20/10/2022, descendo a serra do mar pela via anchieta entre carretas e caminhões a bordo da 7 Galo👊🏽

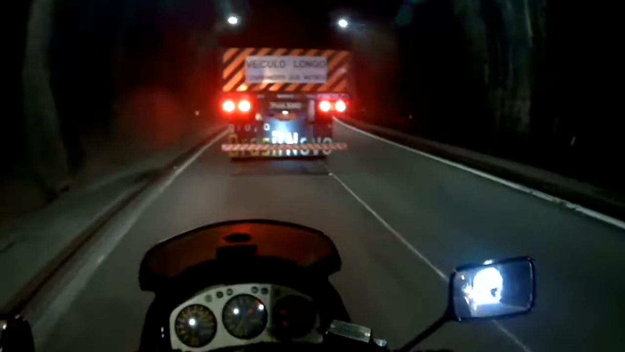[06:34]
Aqui é fogo! Eles seguram as duas pistas, ó! Não tem nem como passar!